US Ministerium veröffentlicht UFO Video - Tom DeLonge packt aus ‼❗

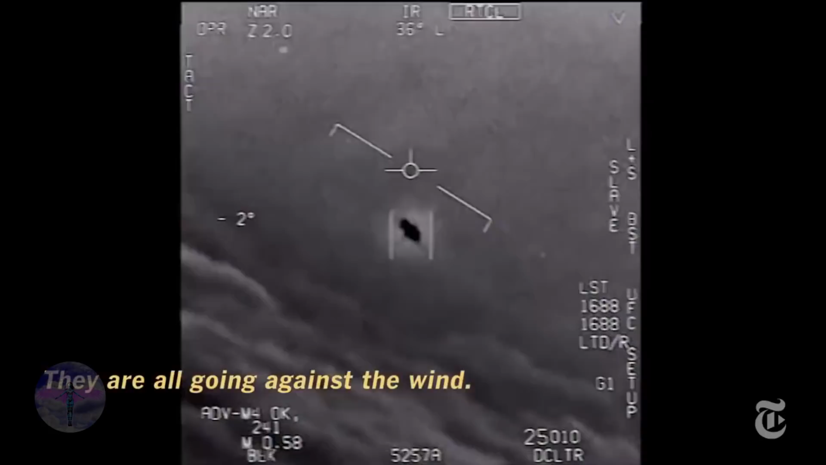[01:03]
welches den Funkverkehr zwischen einem Abfangjäger des US-Militärs und der Bodenstation verfolgt. Dieser Abfangjäger verfolgt anscheinend ein unidentifiziertes Flugobjekt, welches sehr schnell Richtung Westen gegen den Wind unterwegs ist und von keinem der beiden identifiziert werden kann.
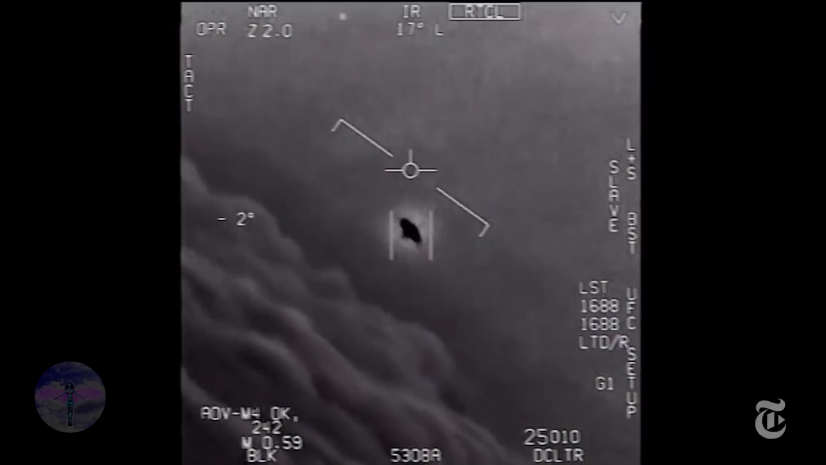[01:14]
Der ist ein fuckinger Radon, bro. Der ist ein whole fleet, auf dem. Look auf dem ASA. Oh my gosh. Der ist all going gegen die Wind. Die Wind ist 120 km aus der Westen. Look at that thing, dude. Das ist nicht der L&S, ist es? Das ist nicht der L&S, ist es?
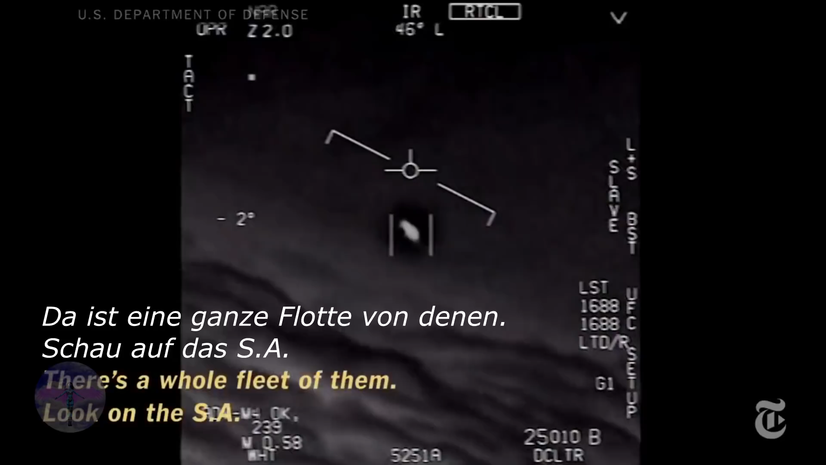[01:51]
Das Video erschien zeitgleich auf der Seite der New York Times, ebenfalls mit einem Artikel, welches die mysteriösen UFO-Aufklärungsprogramme des US-Verteidigungsministeriums beschreibt. Der Link findet sich in der Beschreibung. Ich frage mich an der Stelle sehr stark, warum dieses Video ausgerechnet jetzt herausgegeben wird, da es bereits mehrere Jahre alt ist und offensichtlich nichts geklärt werden kann, was dort gesehen wurde. Ferner unterhalten sich die Piloten auch noch darüber, dass dies bloß ein Objekt einer ganzen Flotte zu sein scheint.
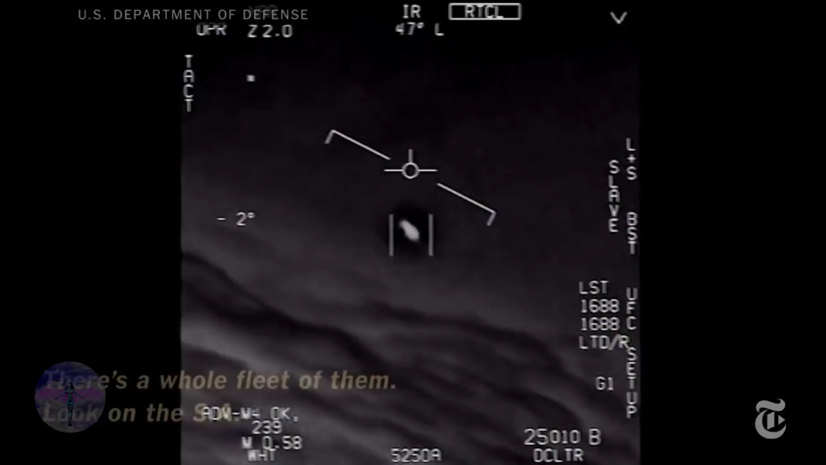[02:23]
Es bewegt sich unglaublich schnell und hat keine Zeichen von irgendeinem Antrieb, wie wir ihn kennen. Kein Schweif, keine Abgase. Zudem fängt es auch noch an sich zu drehen und den Piloten völlig verwehrt.
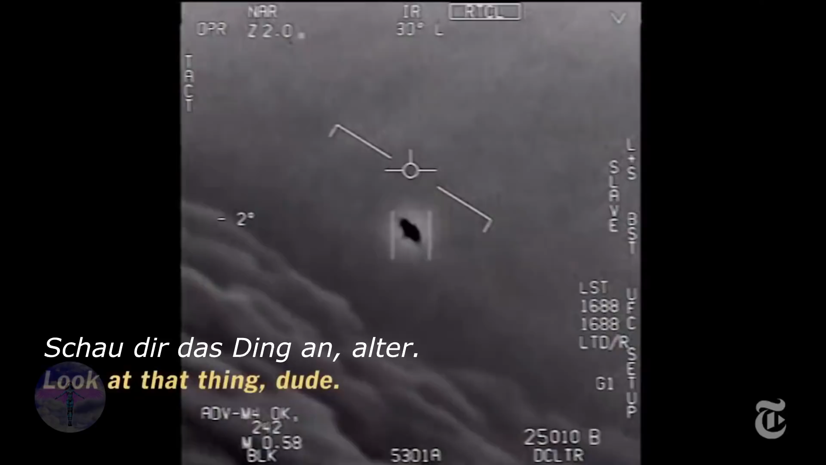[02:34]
Da sehr unklar ist, was zu sehen ist und auch nicht geklärt wird, was es ist, bleibt beim Zuschauer natürlich eine gewisse Angst zurück.